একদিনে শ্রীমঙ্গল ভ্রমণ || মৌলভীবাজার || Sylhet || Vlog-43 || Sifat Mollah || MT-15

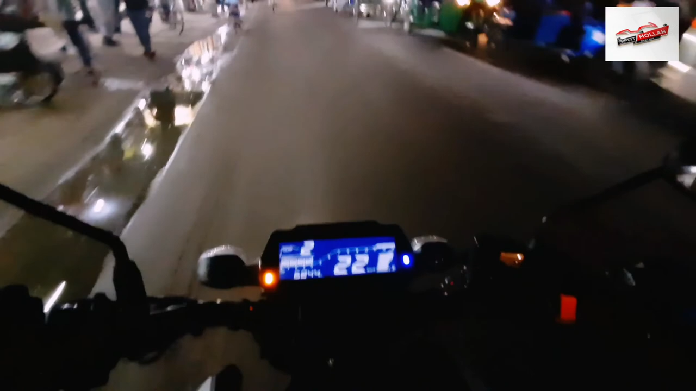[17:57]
হ্যালো গাইস, আমরা শ্রীমঙ্গল থেকে রওনা দিয়ে দিছি বাসার দিকে।
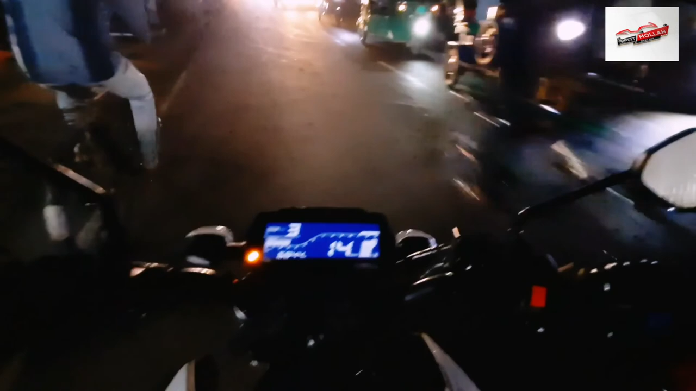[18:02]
আপনাদেরকে ওই মৌলভীবাজারের ভিডিও ফুটেজগুলো দেখাইতে পারি নাই, ভিডিও করতে পারি নাই।
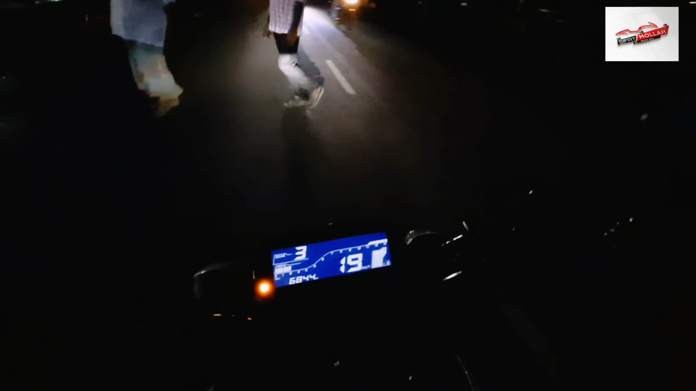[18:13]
এইটা কি ভাই যাইতেছে যায় আবার রাস্তার মাঝে হুট করে দাঁড়ায় যায়? তো এখন আমাদের